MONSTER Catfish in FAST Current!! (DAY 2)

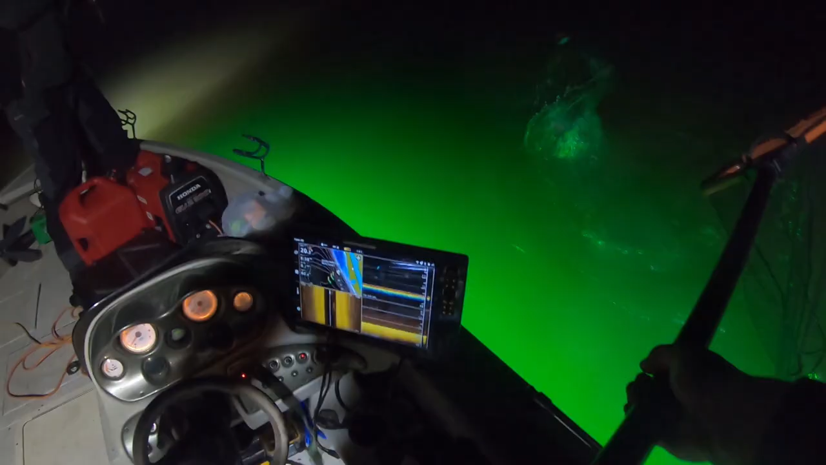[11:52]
on oh my god that's a hundred that's a hundred oh my god